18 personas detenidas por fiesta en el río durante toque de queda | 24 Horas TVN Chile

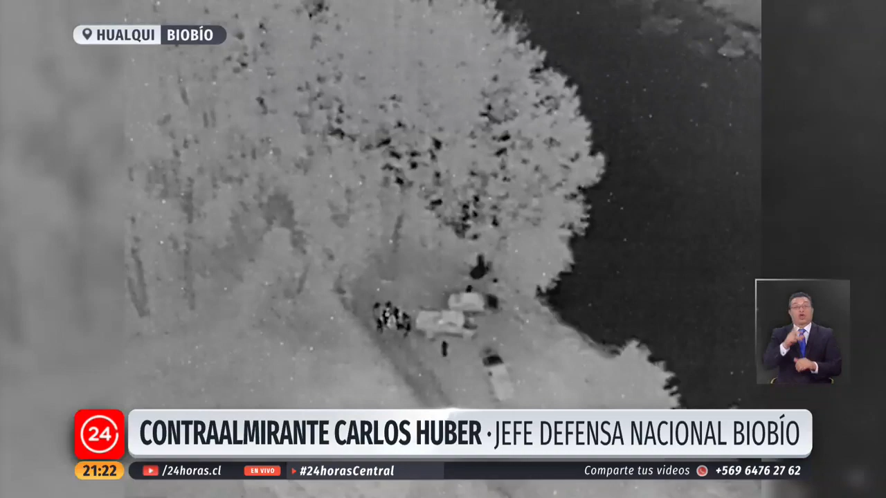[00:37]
Un dron que finalmente permitió detener a 18 personas. Todos incumplían el toque de queda en medio de la emergencia
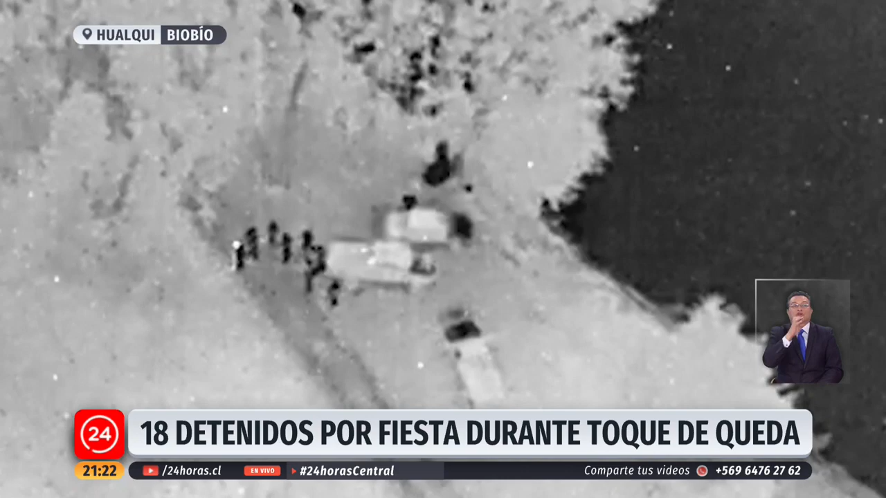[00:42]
por la pandemia de coronavirus con un solo propósito. Estaban a la orilla del río realizando una fiesta en tres o cuatro vehículos de acuerdo a la investigación que se está realizando, los cuales fueron posteriormente detenidos.